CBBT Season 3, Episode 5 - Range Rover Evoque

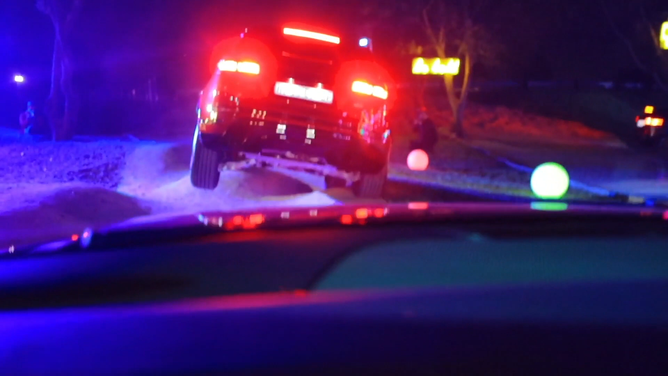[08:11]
Yeah. It just shows you how steady the chassis is.